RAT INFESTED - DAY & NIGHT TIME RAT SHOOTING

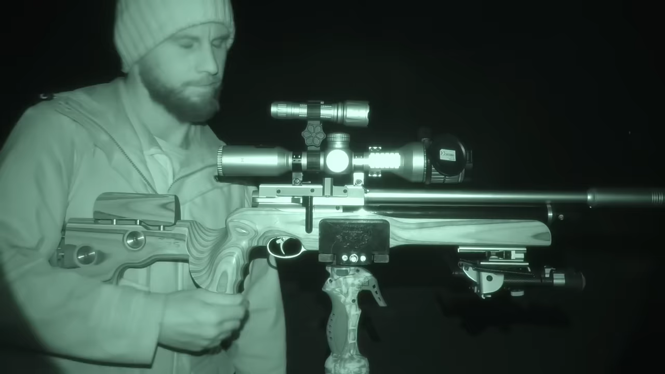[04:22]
Well, a quick magazine change shows that I've already shot 10 rats, and there's no time to waste because there's still plenty more to go.
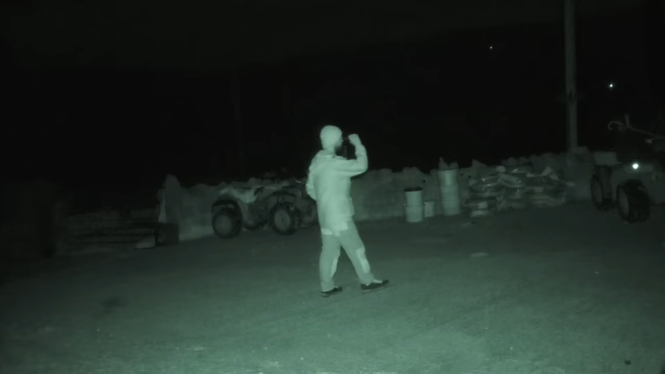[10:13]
that's certainly a decent amount of rats that I've taken care of.
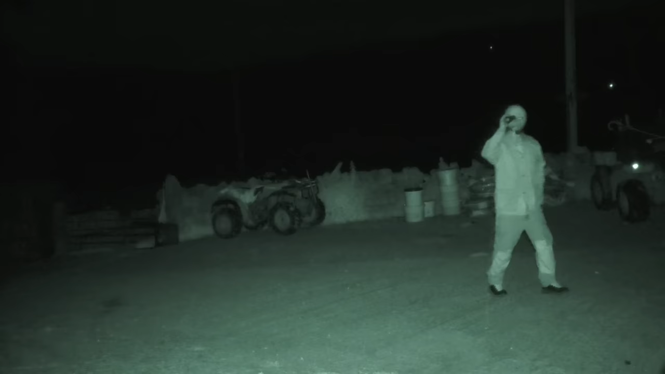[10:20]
But looking through the thermal, I'm still not finished yet.
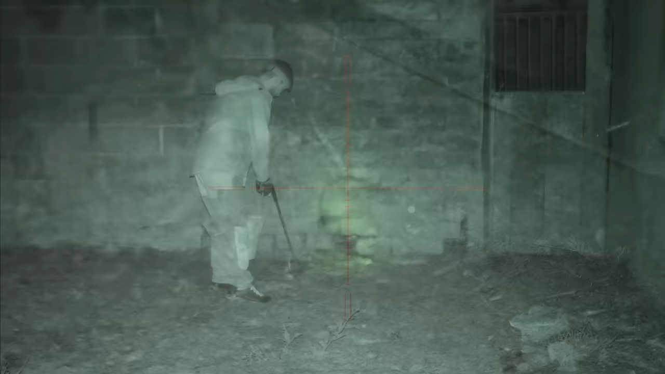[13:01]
I think I'm quite happy to call that a night. So now I've got the arduous task of going around collecting as many rats as I can, and consider this quite a decent night shooting.